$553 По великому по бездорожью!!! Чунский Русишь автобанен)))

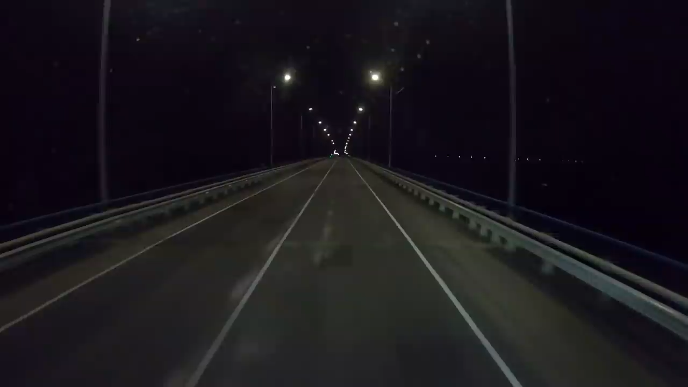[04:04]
Мосту дорога плёх, очень плёх, через Бирюсу. Самой Бирюсы не видно, поверьте на слово, это речка. На всей дороге досталось 3 поста, 2 из них в Иркутской области. Один в Амурской. Таких.
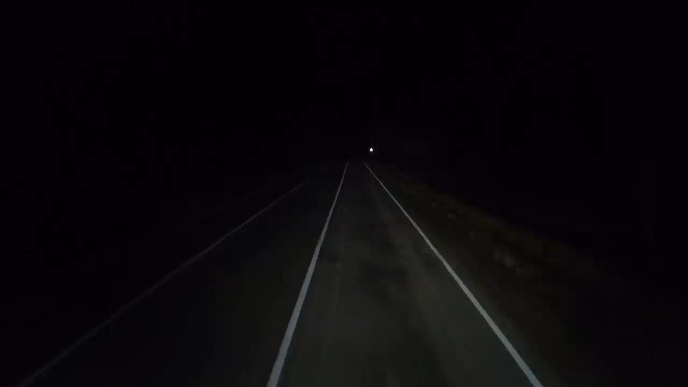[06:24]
Я не знаю, на Чунском таможня. Ну там таможня. Ну, конкретно прибыть в Чунске, улица Ленина, там что-то 56, по-моему. Растаможка именно там. Уточняли это несколько раз. Едем. Ну, видите, здесь аж дорога новая. Вся такая была.